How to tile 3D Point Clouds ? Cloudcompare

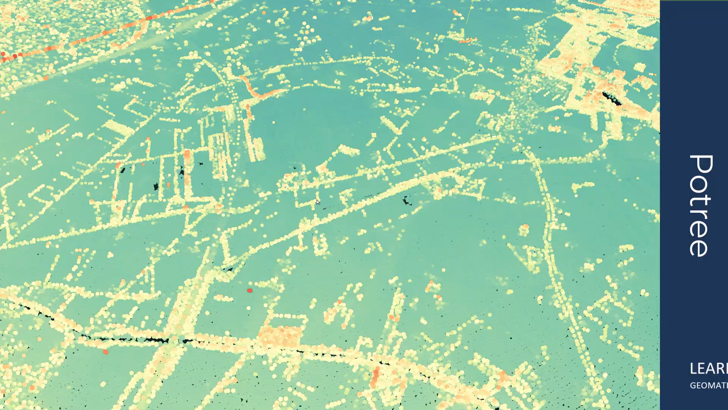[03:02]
Specifically, we demonstrate the use of PATRI and its utilization of an Octree structure for efficient visualization.
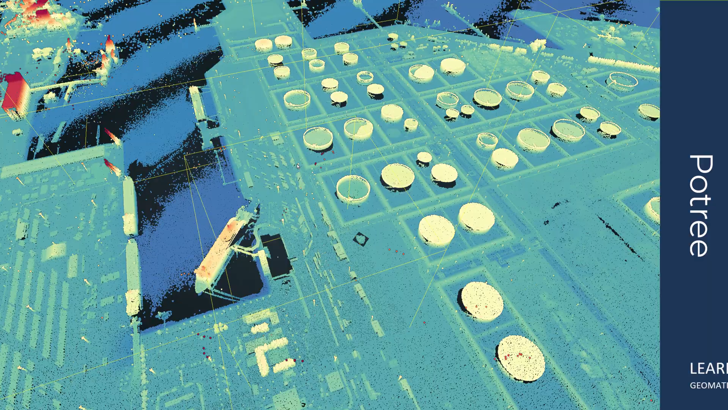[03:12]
This demo highlight how tiling can improve the performance and interactivity of point cloud visualization,
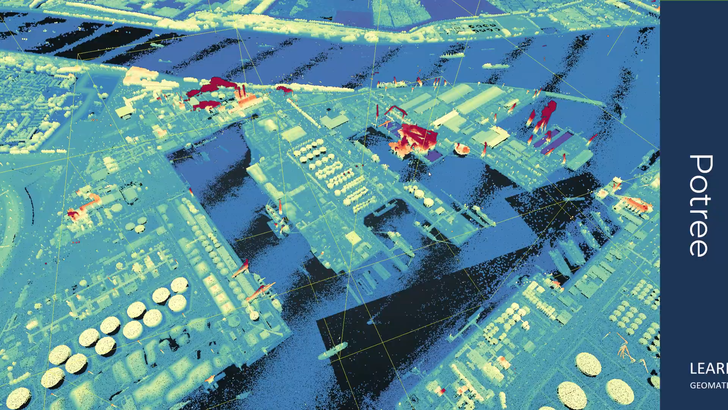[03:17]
even for data sets containing billions of points.
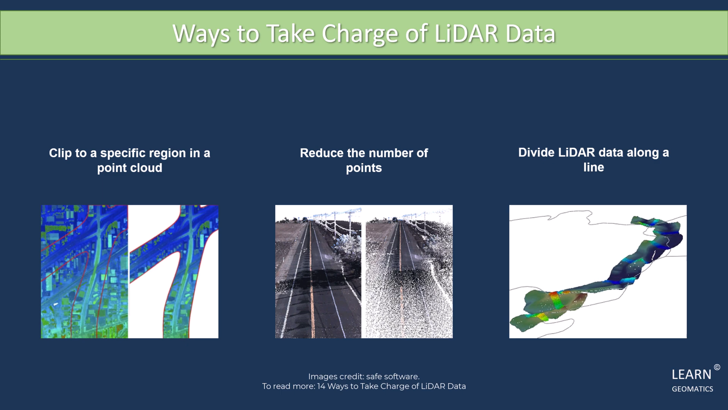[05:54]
Slicing and profiling is a great way to reduce the overall size of your lighter data set and focus on what you need. In this example, we retrieve slices along a highway line and left the rest of the point cloud out, since the area around the highway is all we care about.
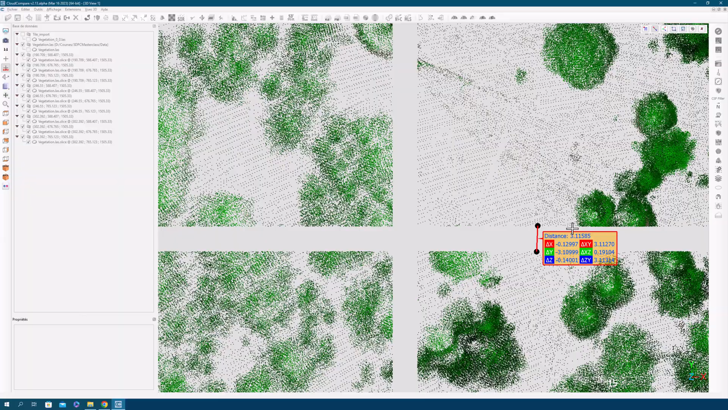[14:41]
As you can see, the distance between the tiles is exactly 3 meters, just as I specified.